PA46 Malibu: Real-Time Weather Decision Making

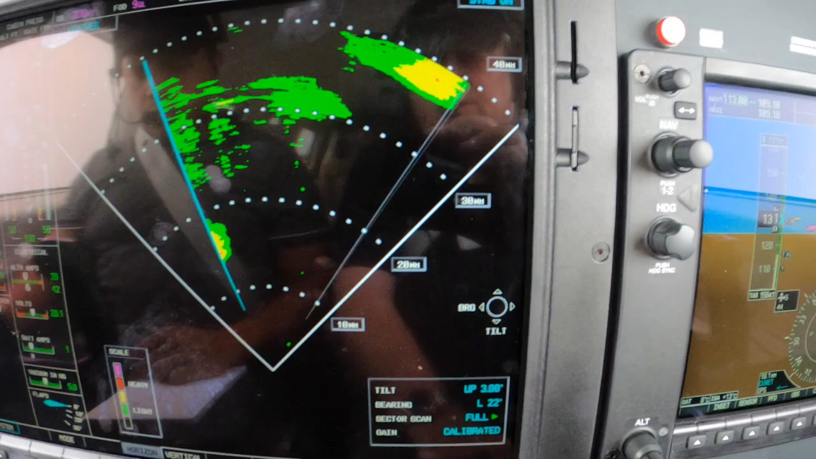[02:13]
Another shower off to the left. There. We can't see it now, we're IMC.
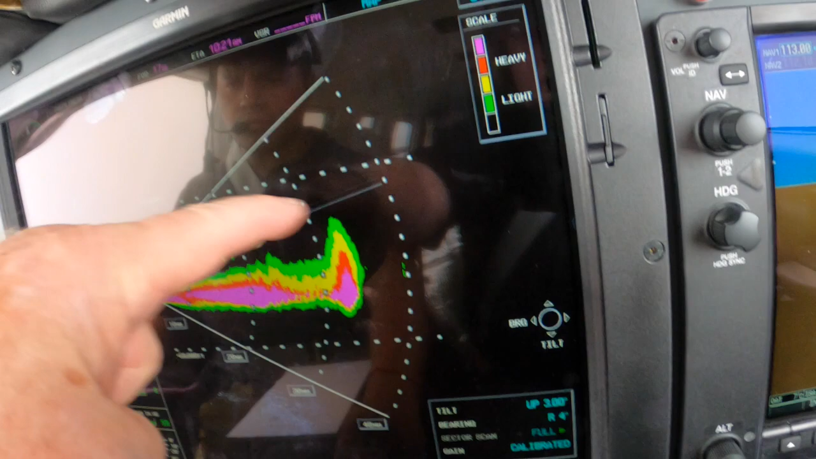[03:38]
But anything that stands proud at the top, anything that's asymmetrical top to bottom,
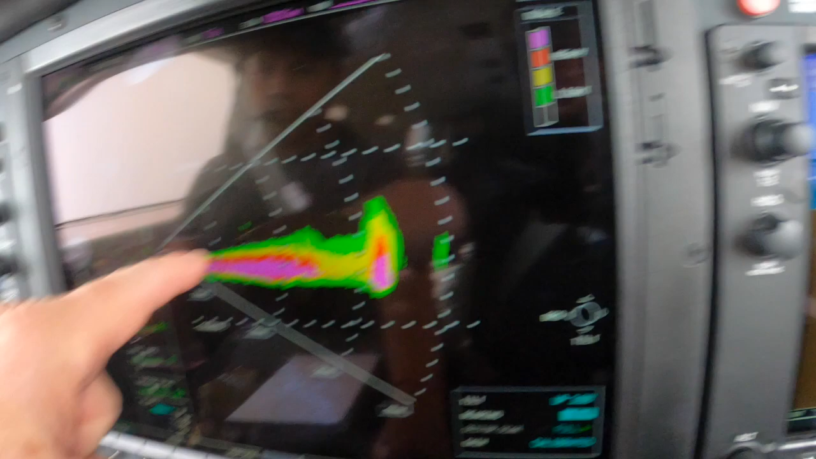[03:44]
this being symmetrical top to bottom, this being asymmetrical or not symmetrical top to bottom,
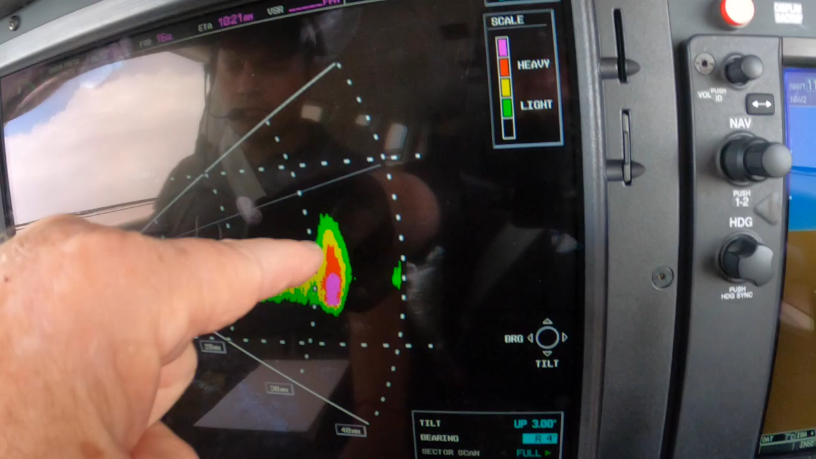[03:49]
that's water, and that's to be avoided. In this case, that's forward to the right.
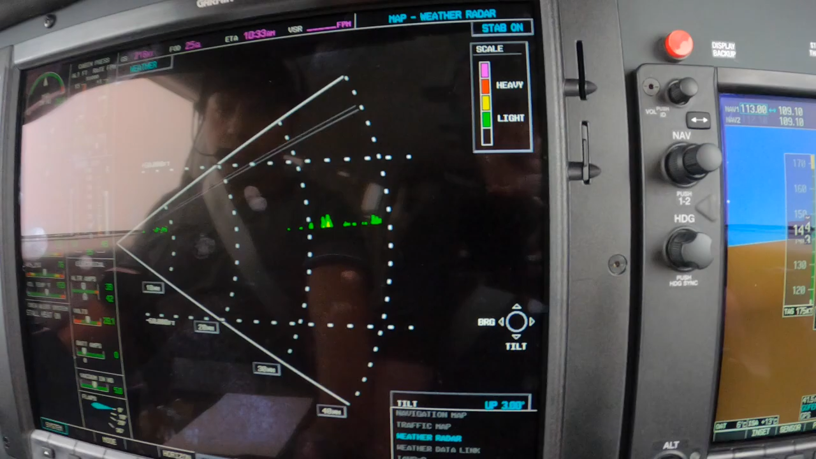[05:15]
Back to the horizontal mode. It all looks pretty symmetrical from here.
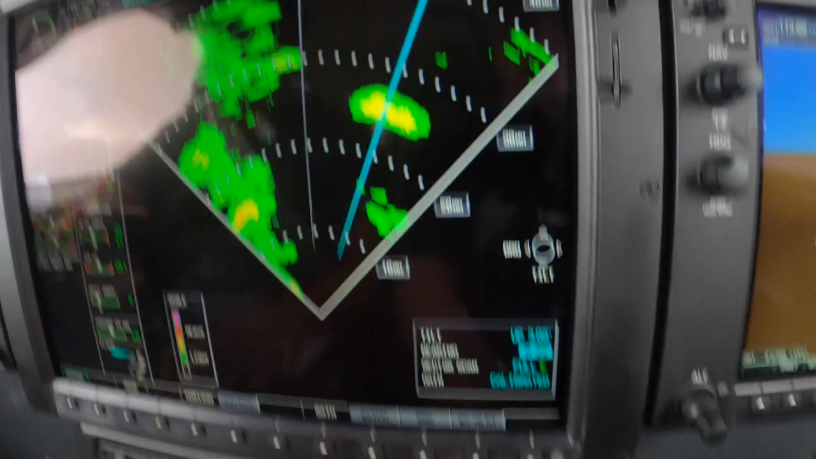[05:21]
November zero, Bravo, Andrews, altimeter two, niner, five, eight. Two, niner, five, eight, four, zero, KB.
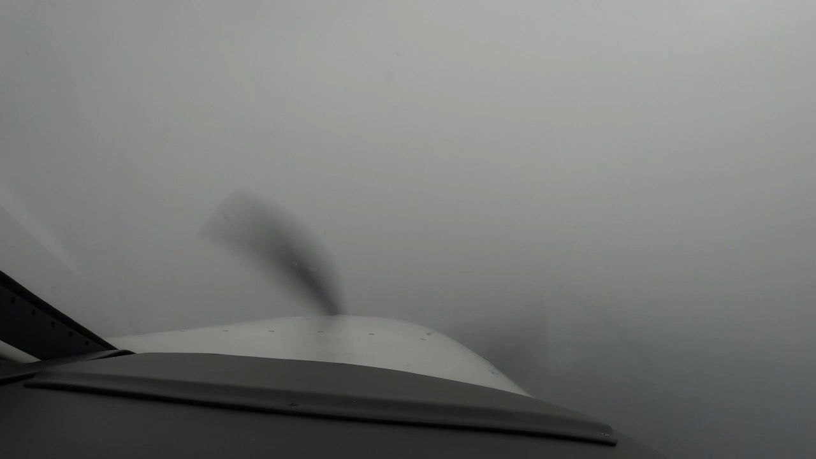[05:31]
Right, so. Another little area of weather there.
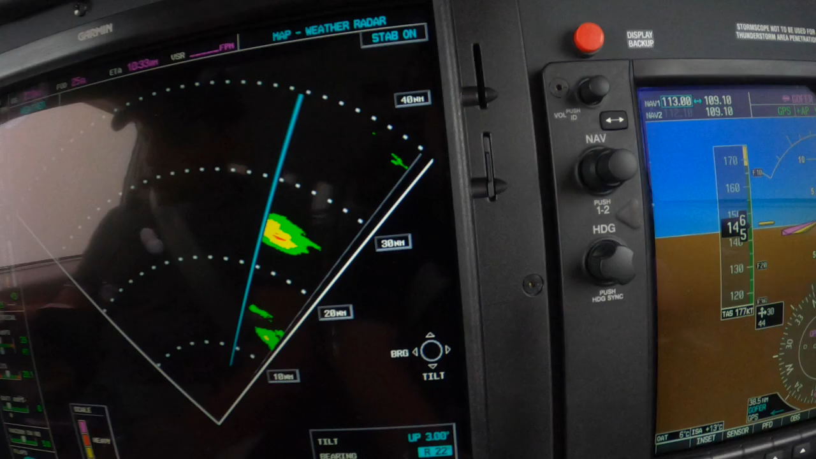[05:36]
Off to our right. Frontier flight 1242 is up... Based on where we're going.